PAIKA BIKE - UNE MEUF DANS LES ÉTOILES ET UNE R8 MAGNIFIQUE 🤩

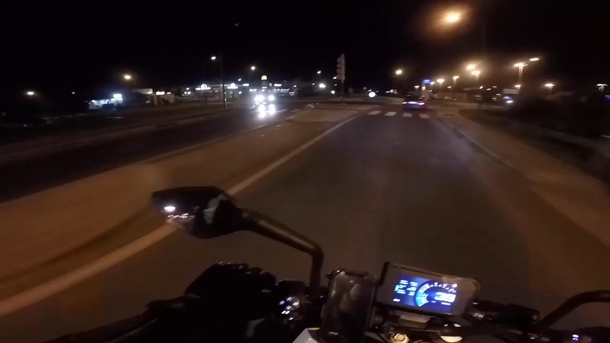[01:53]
McDonald's, venez comme vous êtes. On a les petites guirlandes à gauche et à droite. On est bien. Niki Sushi, ça vend des sushis. Niki Shisha, ça vend des shishas. Sinon.